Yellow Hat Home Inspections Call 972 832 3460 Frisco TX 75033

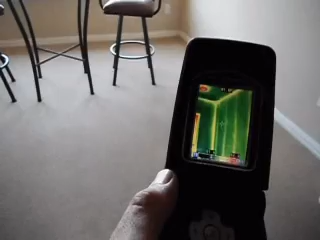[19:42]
You see the bright lines there? Well, they are the studs. And the bright window is the window. What we don't want to see is bright patches where there are no windows or studs.
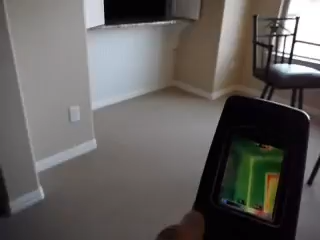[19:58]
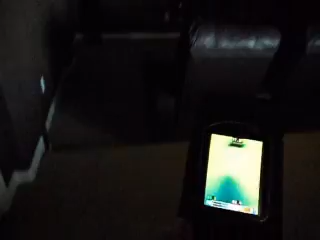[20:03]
You can see here we've got the cooling from the vent. It's cooling the wall. We're in the media room. That looks pretty good.
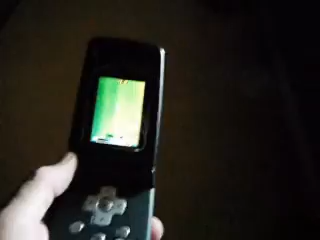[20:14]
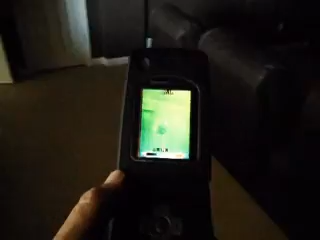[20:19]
So, that part of the building looks pretty effectively insulated.
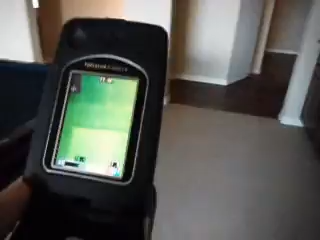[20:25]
I'm going to look at the far side here.
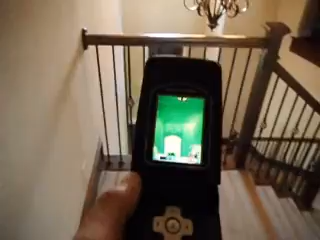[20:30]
Again, you see bright patches with your windows, lights.
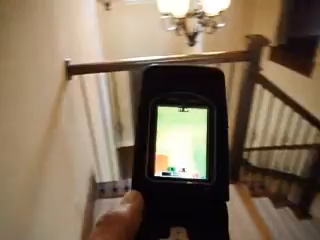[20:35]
All looks good here. We have a bedroom here.